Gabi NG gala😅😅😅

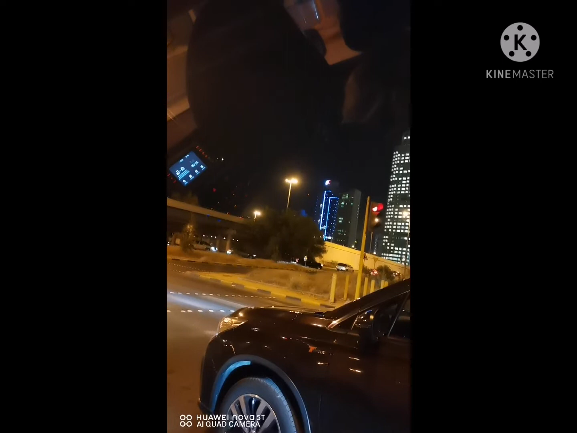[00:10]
Ayan, ngayon papakita natin ang lugar namin paggabi. Ayan, o diba? Pero sa totoo lang, magsusundo ako ng alaga ko kasi naggala na naman. Diyos ko. Petya na, nasa galaan pa. O diba, ang saya. Ayan. Traffic pa eh.
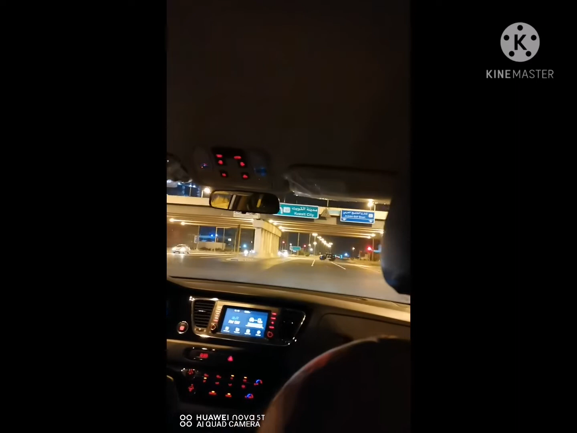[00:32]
Para maliwaliwanag sa masasilpong ko nito. O, diba? Ayan, watch-watch lang, guys.
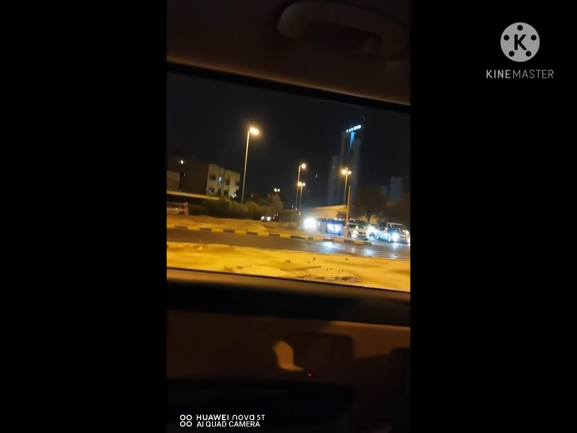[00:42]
So, let's go, sago! Ayan na. Magmamadali na naman itong maniho namin. Kasi kababalik lang galing din doon. Hinatid yung batang maliit. O, diba? Tapos susunduin naman namin yung malaki naman. Bait ng amo ko, di ba?
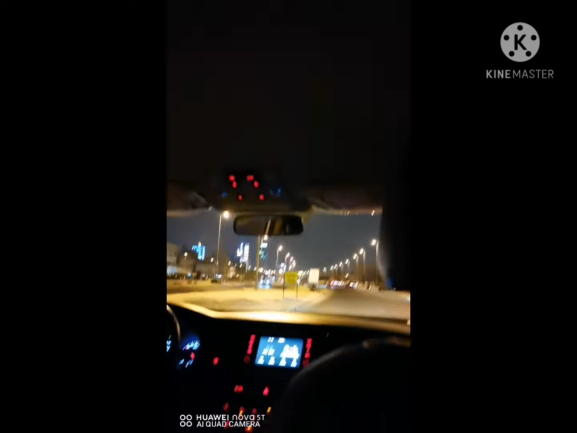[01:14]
Ganda pala pag ganito. Hindi ko ano siya kasi always ko na siyang nakikita. Di ba? Ayan guys. Ang likot naman.
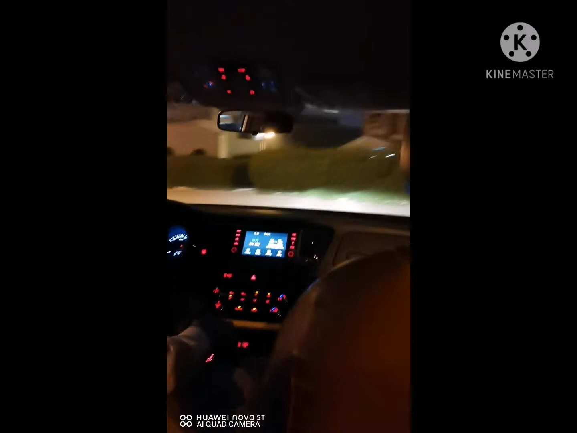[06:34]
Hindi ko pala naka-onion kanina. Sayang yung captured ko doon. Kunta ko. Diba? Ganda ng mga harap ng bahay nila. Sana all.